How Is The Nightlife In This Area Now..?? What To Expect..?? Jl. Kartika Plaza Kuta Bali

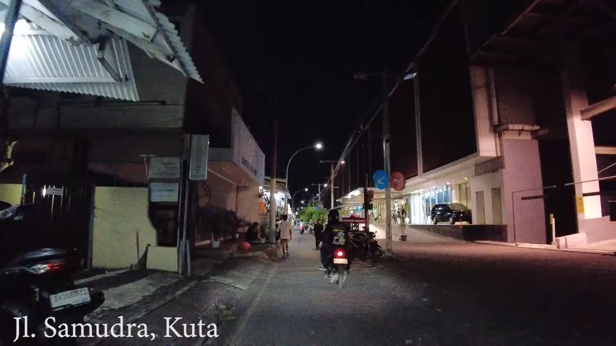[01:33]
As you can see, some of the shops here have closed by this time, a restaurant,
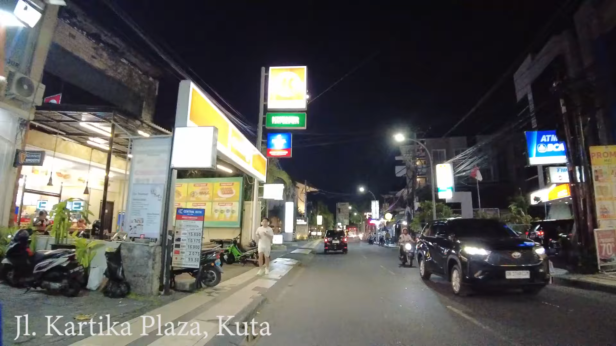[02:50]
And here is the Bintang Bali Resort. Last time I showed you as well from the beach side. And right there, there is a new place, guys.
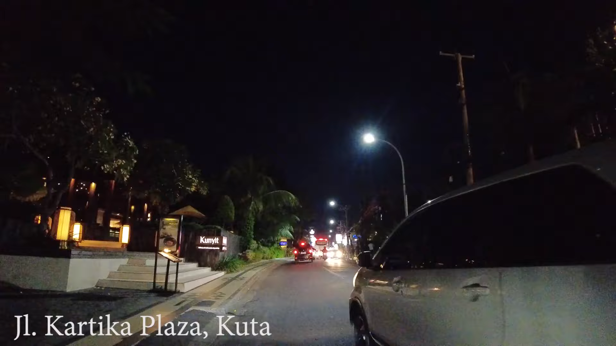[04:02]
Here we have some traffic jam, but hopefully it's not really bad. I don't know what is happening in the front there. The bus is stopping. Right there is the Fabris Hotel, guys.
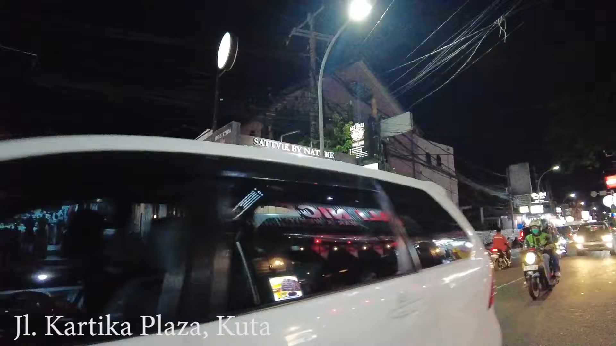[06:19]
What is that? I don't even know how to pronounce that restaurant.
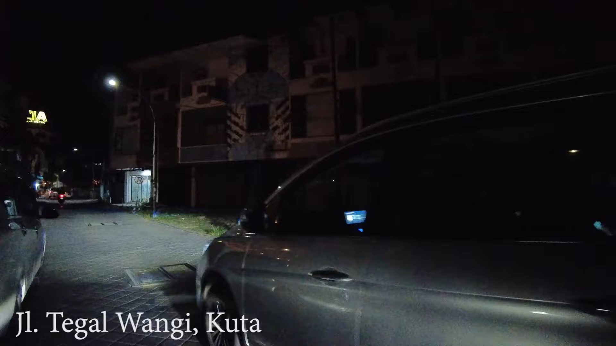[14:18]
But here there is a small warung, and then this is part of the hotel, I think.
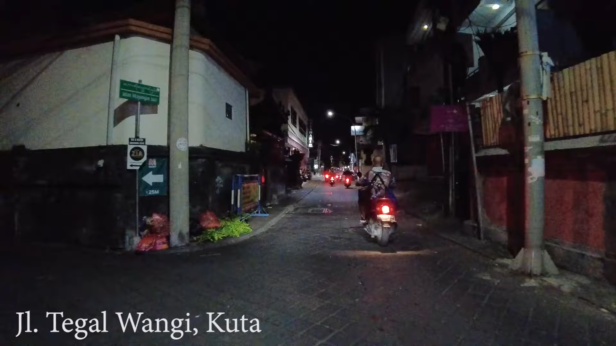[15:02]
Nothing much is happening actually along this Jalan Tegalwangi. As you can see, only small businesses, warung, something like that is still open here.